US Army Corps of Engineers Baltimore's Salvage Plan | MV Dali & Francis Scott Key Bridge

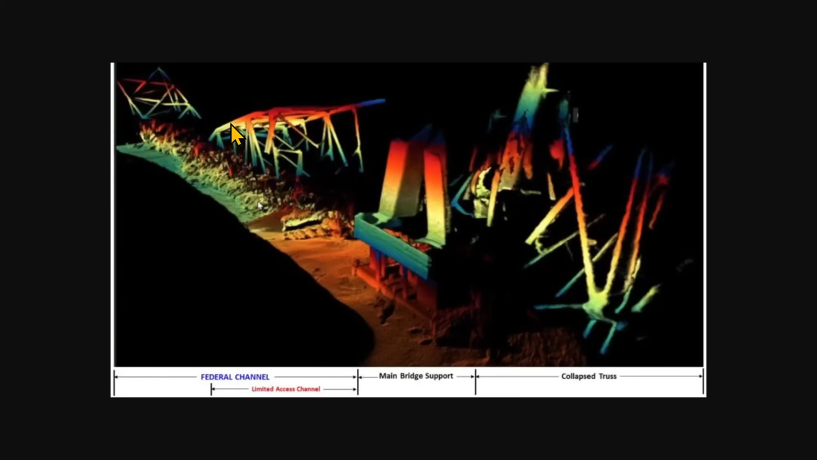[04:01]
the Weeks 533, or any of the other cranes they have. But they have to cut them into bite-sized pieces from which they can remove them. The goal is going to be removing this section of the bridge right here first, because if they can remove that, that will open up part of the federal channel. You'll see right here, it says limited access channel. This is what they're trying to do.